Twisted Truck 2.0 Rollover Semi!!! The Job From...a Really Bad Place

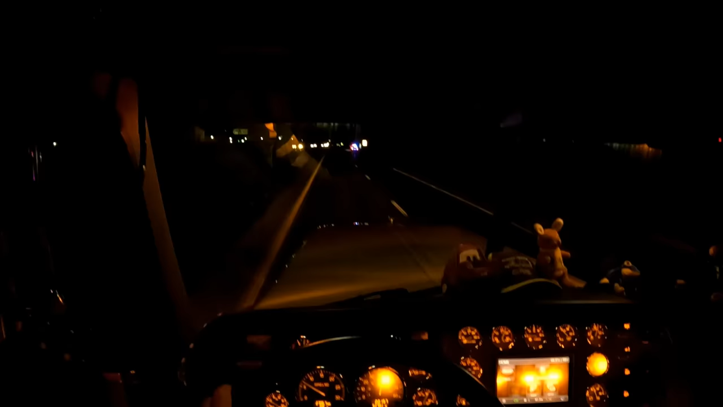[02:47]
Okay, we are rolling up on scene.
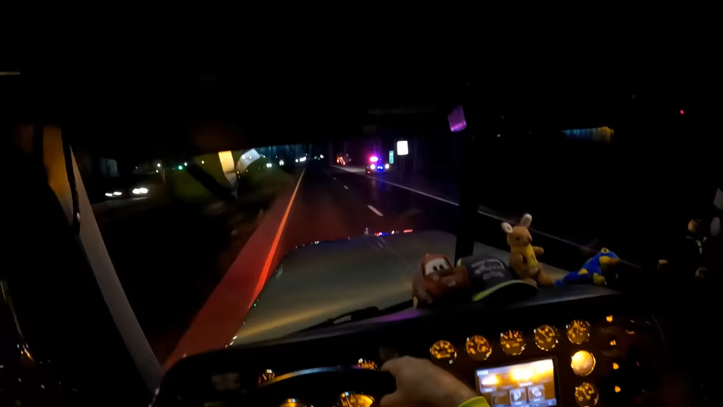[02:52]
Stage back here for now. Talk to the officer after we do our walk around.